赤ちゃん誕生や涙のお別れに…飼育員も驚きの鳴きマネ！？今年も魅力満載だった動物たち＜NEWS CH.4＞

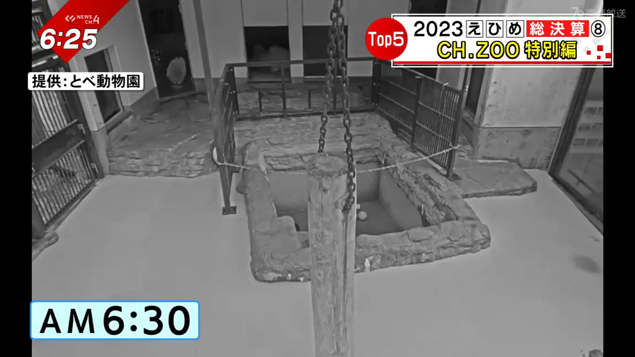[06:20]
朝6時半過ぎ画面の奥でわずかに動く白いモフモフしばらくするとひょいっと顔を上げました